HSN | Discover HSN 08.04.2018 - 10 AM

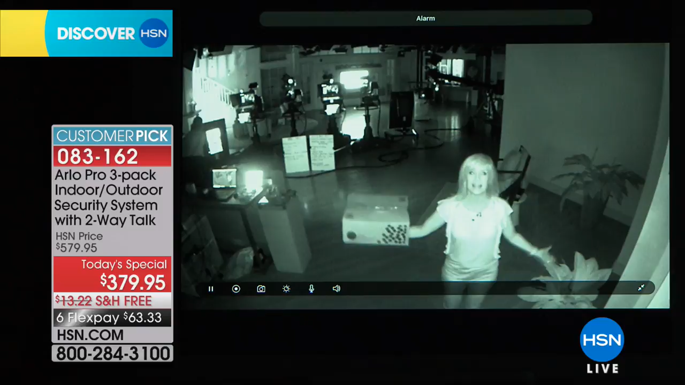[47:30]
anybody and you can't hear anyone arlo sees them and arlo hears arlo starts to record so arlo has it on the video that you can take to the police and what i love in the infrared night vision you can read i can't see in here because it's so dark but here's my hsn box you can read what's on the box you can see a tattoo i can see you i can see your features your eyes crystal clear how awesome is that so even in the dark arlo can see and arlo can hear arlo records it